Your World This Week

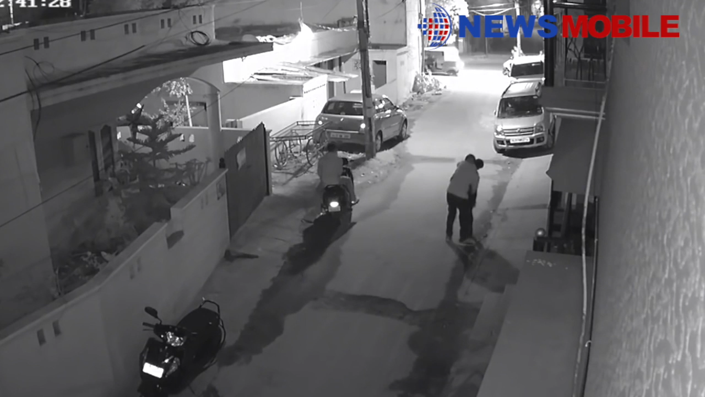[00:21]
Bangalore, while the police made four arrests and identified the main accused in one of the incidents where a woman was groped and molested by two men in a scooter in the early hours of January 1. The incident led to social media storm with Bollywood actors Akshay Kumar,